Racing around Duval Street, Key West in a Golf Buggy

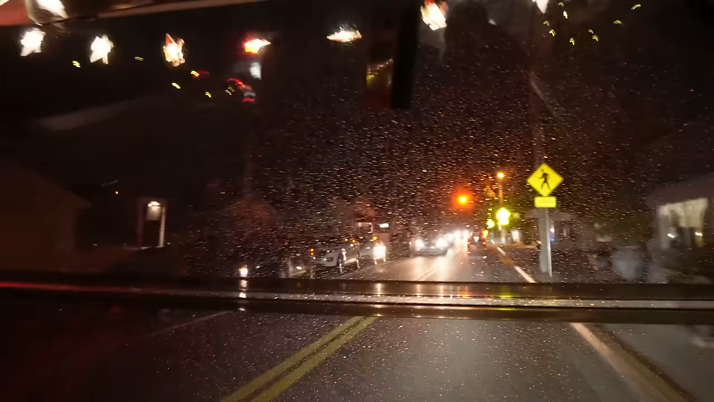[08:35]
So we jumped back in the buggy and headed back to Duval Street, where we were looking for a restaurant for some dinner.